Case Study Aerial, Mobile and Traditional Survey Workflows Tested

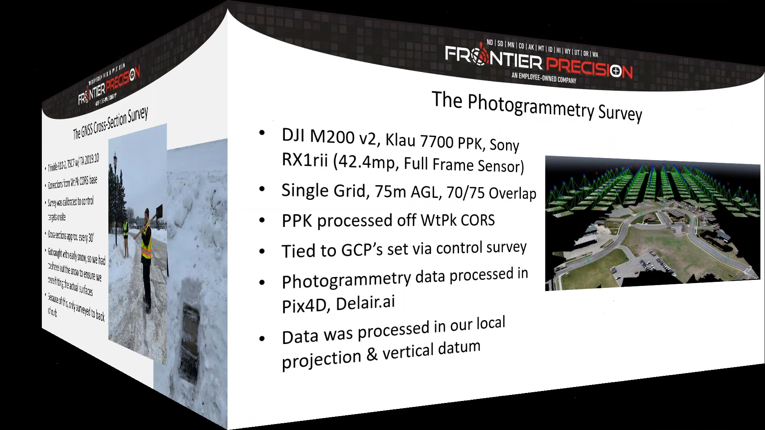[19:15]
Photogrammetry survey. So again, use the M200 with the Clow 7700 PPK system. The Sony camera, it's a 42 megapixel camera, full frame sensor. It's a great camera for, for photogrammetry. It was just a single grid flight. 75 meters was the, was the height we flew at with a 70% and a 75% overlap. So the PPK was processed off of our, our weight park core site on the building.
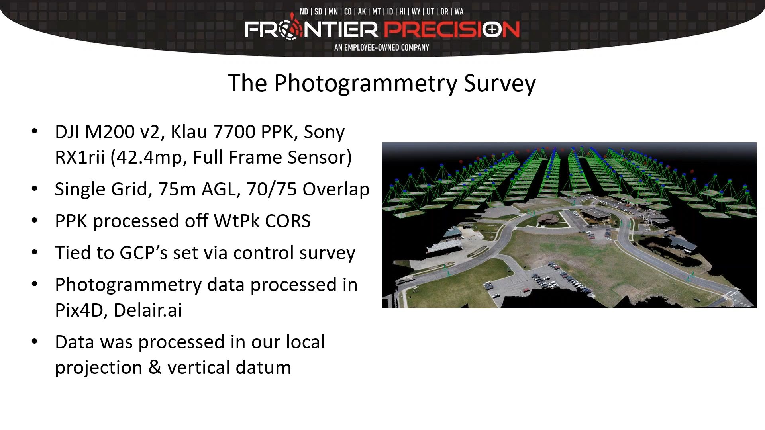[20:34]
Because we wanted to see just kind of two different ways we had the data. It, it didn't hurt to, to run it through a different variation. And then the data was processed in our, our local projection and our, in our vertical datum. The aerial LiDAR survey, again, that was the M600 with the yellow scan VX20, which has a Regal sensor on it. You can see in the map there, we basically had two flight lines. We flew kind of the outer edge of the road and then the, the inner edge of the road. The GPS and the IMU was processed in POSPAC, again, off of the Waite Park base station.
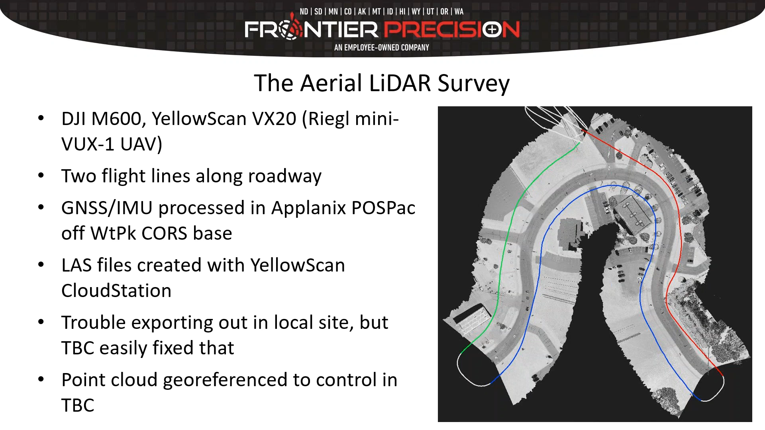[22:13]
And then all we had to do was simply go to our project settings and change the coordinate system to our local site. And TBC reprojected and, and adjusted our point cloud. We brought our control file in, it fell right in where it should. And then we geo-referenced the point cloud to our control on TBC. So TBC certainly saved the day for us there.
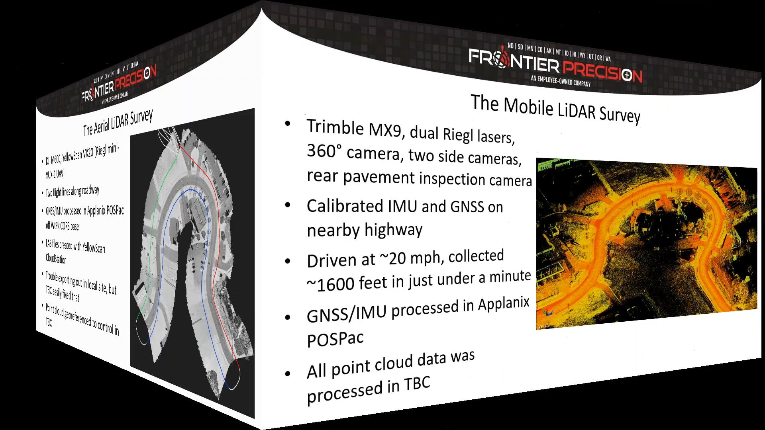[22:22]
And then lastly, the mobile LiDAR survey. So this was the MX-9 dual lasers, 360 degree camera as a side camera, as a rear camera. We'll talk about that a little bit later. But for those of you that have mobile mapping experience with the MX-9, you know, you have to kind of warm up and calibrate the IMU and the GNSS. So Dylan took it out on a nearby highway and just drove around for 10 minutes or so and got things all kind of oriented and ready to go. And then when we actually had him drive this road, he drove, I think it was actually 18 miles an hour is what we figured it out to be.
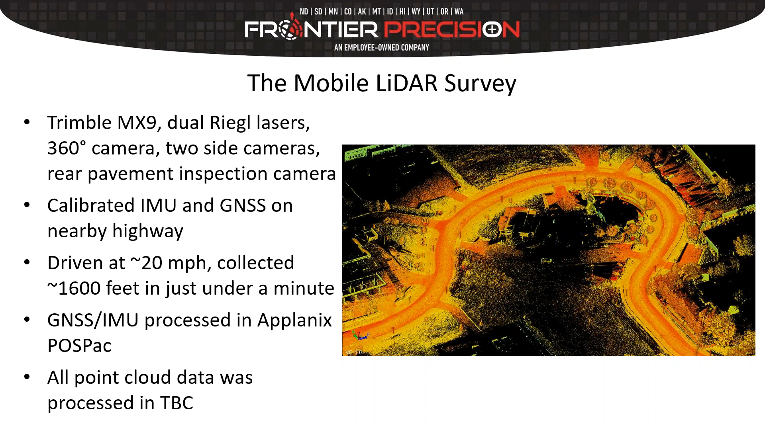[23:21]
And then you bring all that data into TBC and using TBC's mobile mapping module, we processed everything in TBC, created the LAS files and so on.
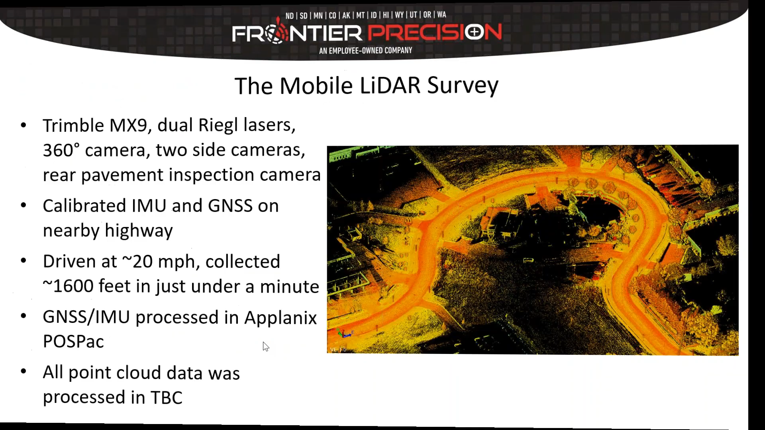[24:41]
So this is just purely, whoops, purely data collection time.
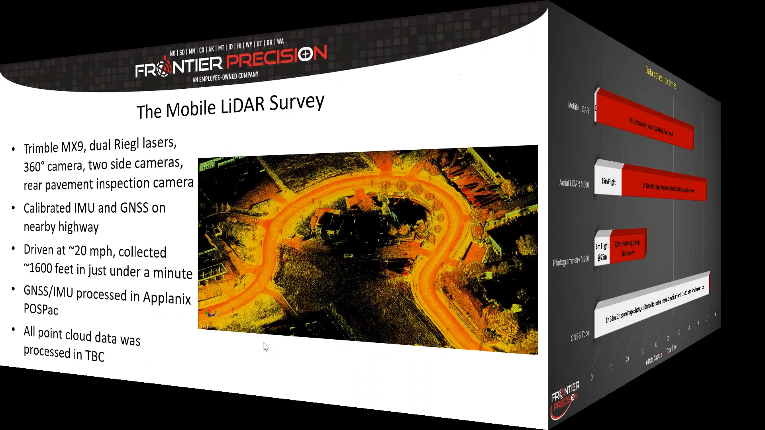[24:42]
The photogrammetry portion of this, the actual data capture time was only eight minutes.
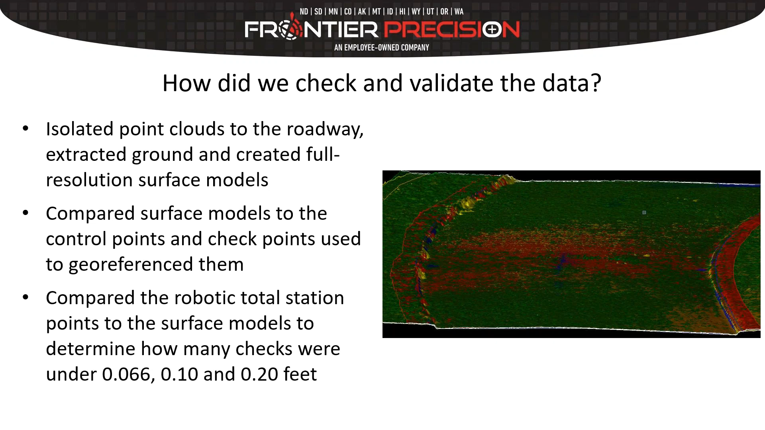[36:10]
And then we also compared them to our total station cross sections to see how the surface models hit with our kind of our benchmark baseline data. So what we did is we compared those using the points to surface tool in TBC. And then we determined how many checks fell within the two centimeters, the one tenth or the two tenths of a foot.
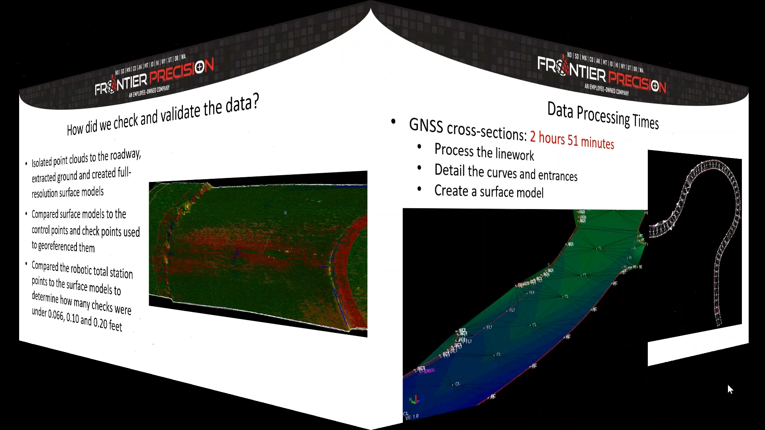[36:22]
The other thing we had to factor in here was the data processing time.
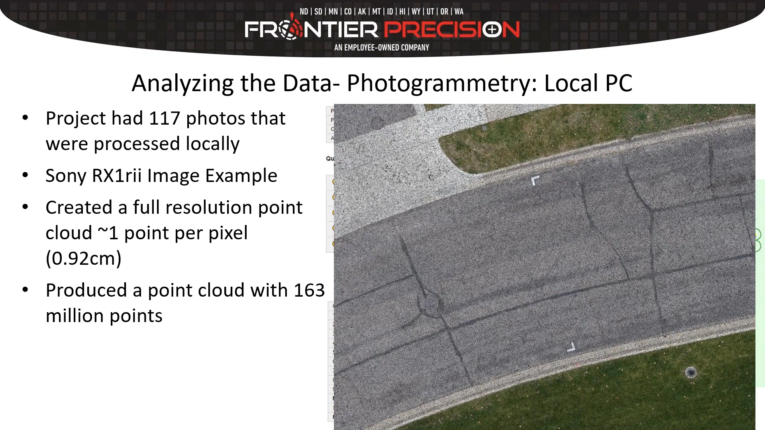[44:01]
You can see looking down at the point cloud, which you see on the screen here, it looks really good. But when we threw a limit box in there and started turning it on the side, we were noticing some things that concerned us a little bit. So you can see there's plenty of detail, but now when we flip it on the side, we're looking at one of our targets here, and you can see there's a lot of noise in this data. There's a lot of kind of fuzz in the curb and the road surface.
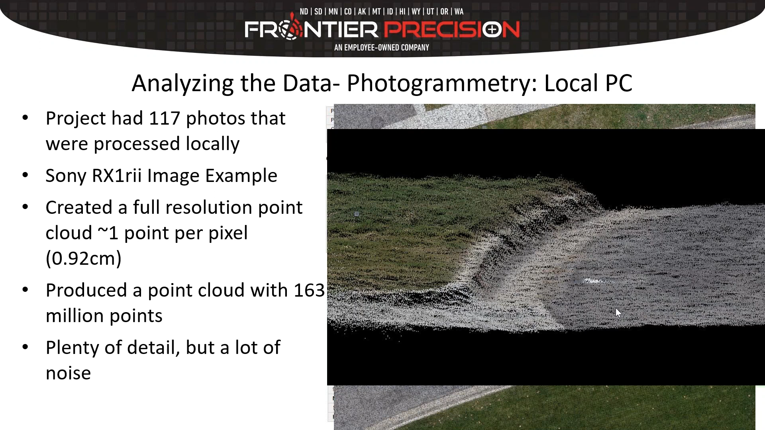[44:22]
So we were interested in seeing how that was going to kind of play out through the rest of this. But the orthomosaic we got through it looked really, really good, and we were happy with that.